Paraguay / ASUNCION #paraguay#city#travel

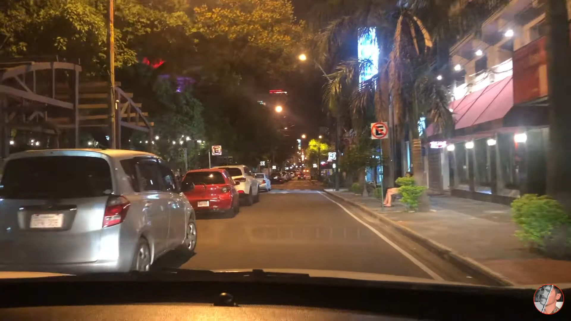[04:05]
El papá creo que está ahí. Que es este edificio de la Luz Roja.